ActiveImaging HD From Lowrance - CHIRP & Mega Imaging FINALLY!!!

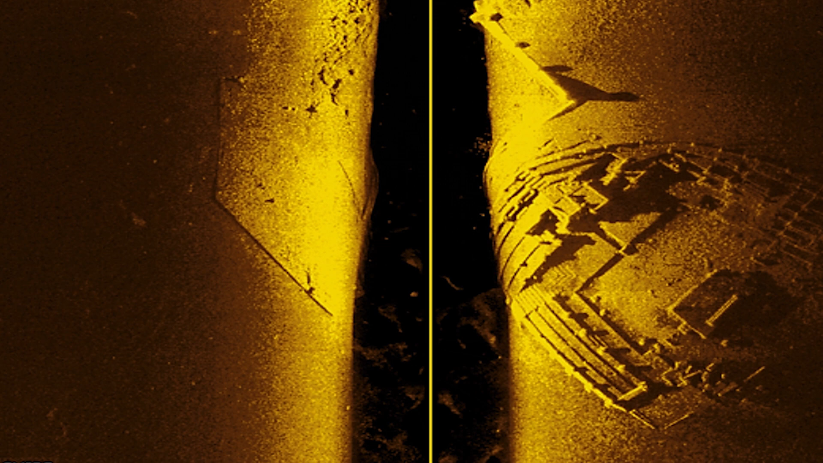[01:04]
In addition to Chirp, we also have frequencies into the megahertz range as well, just like Garmin and Hummingbird do. So again, that will help with definition and clarity on the side scan.
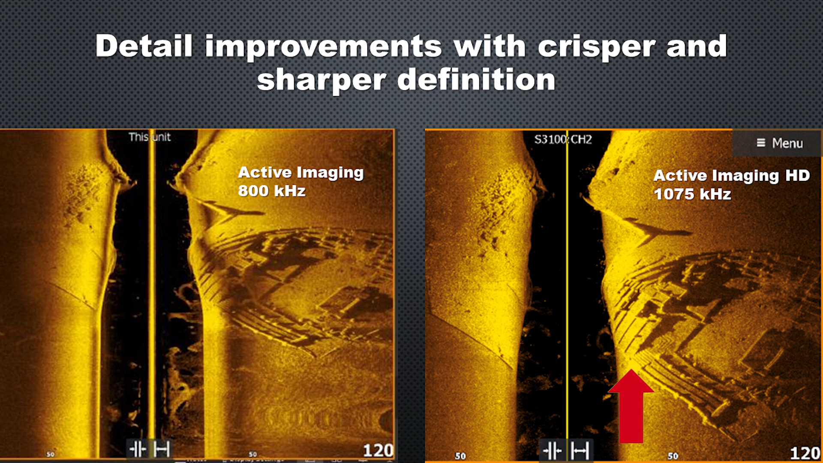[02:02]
If you look at the rock pile on the left of the sonar screen there, it's definitely more defined and not as fuzzy. And same thing with that structure on the right of the screen, we can definitely see a lot more detail in it. Now one thing you'll notice is the S3100 on channel two on the new active imaging HD. That's a new sonar module that Lowrance has out.
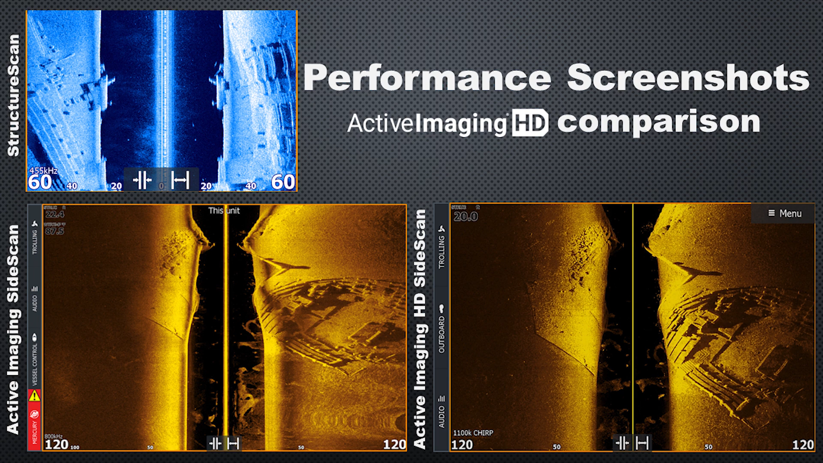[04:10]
So you can see as we move through these generations, we're just getting a much clearer, more defined crisper image to help us identify structure just that much better. It is definitely an upgrade over active imaging, but it's a huge upgrade over structure scan. So if you have a LSS two or a total scan transducer, even a structure scan 3d transducer on your boat, I definitely recommend upgrading to active imaging HD. And here's a couple more examples of active imaging HD highlighting the chirp feature that we're now have on these transducers. So the top two images are active imaging HD at
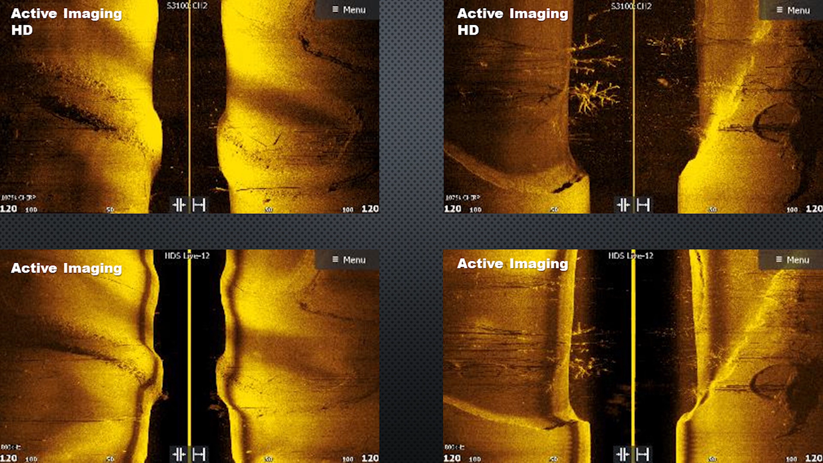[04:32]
1075 kilohertz chirp and the bottom two are just active imaging at 800 kilohertz.
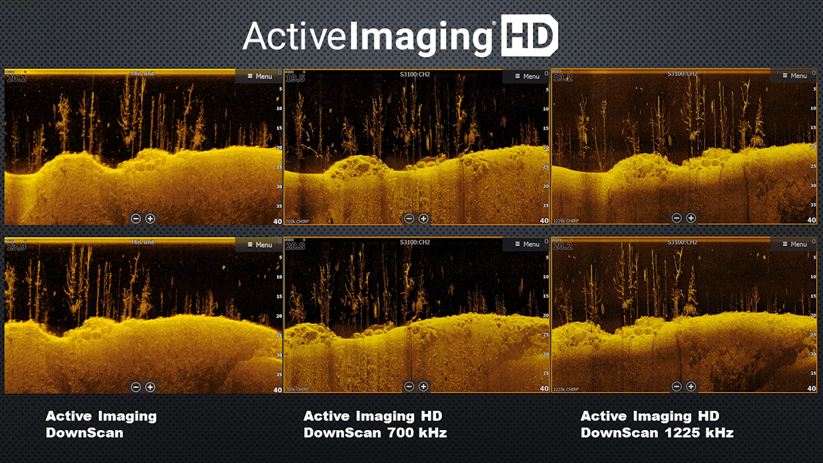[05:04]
And on the right, we have active imaging HD down scan at 1.225 megahertz or 1225 kilohertz. Just like we see in the side scan, we have that much more defined crisper image. And it's especially noted in the bottom detail of these images as you compare them.